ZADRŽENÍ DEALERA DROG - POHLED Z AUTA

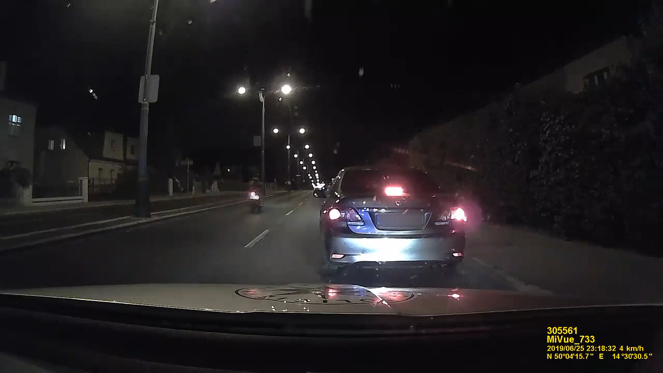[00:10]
Ulice Úvalská, 100 metrů za metrem Skalka, 200 metrů před černou za Úvalská, ulice Úvalská, příjem.